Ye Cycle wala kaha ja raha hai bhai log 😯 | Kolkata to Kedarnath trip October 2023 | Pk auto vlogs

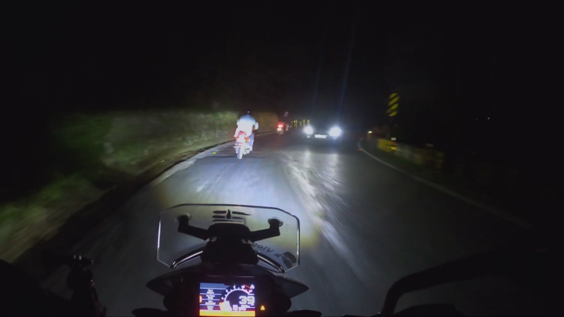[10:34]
सो गाइस, अभी आप लोगों को कुछ नहीं दिख रहा होगा, मेरा अभी नैनीताल से अभी 20-15 किलोमीटर दूर हूँ, और देखो कितना स्टीप चढ़ाई है। लेकिन ये जो KTM बाइक है ये परफेक्ट है एडवेंचर के लिए, माउंटेनर के लिए।